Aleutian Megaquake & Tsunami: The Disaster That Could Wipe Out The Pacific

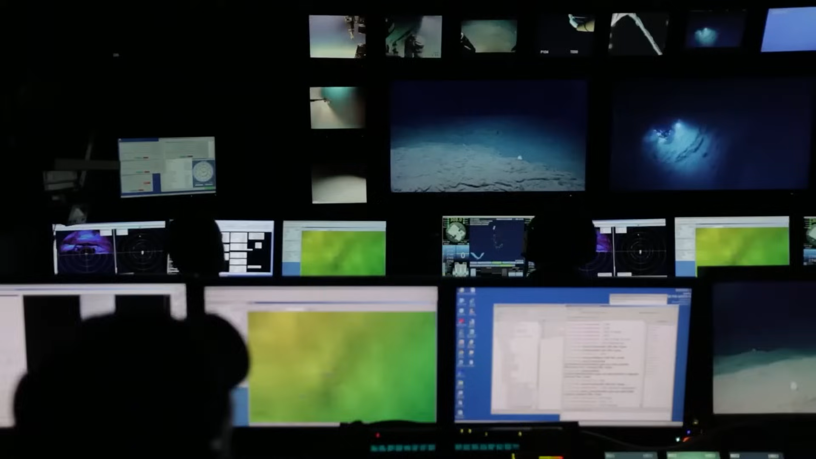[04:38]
seafloor mapping, and satellite imagery suggests that this section of the plate boundary is locked,